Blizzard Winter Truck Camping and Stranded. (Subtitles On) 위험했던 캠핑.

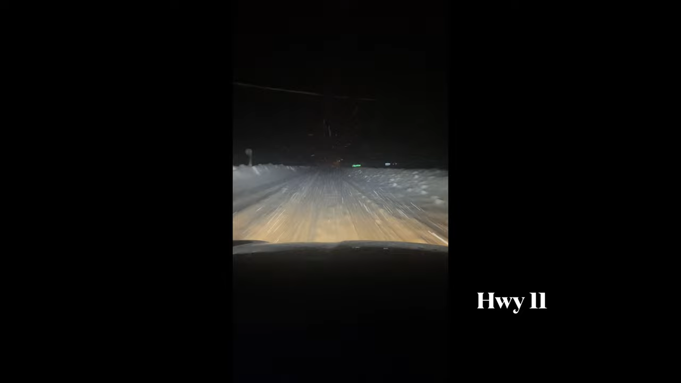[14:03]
This is Highway 11 going south. It's just one lane. So much snow.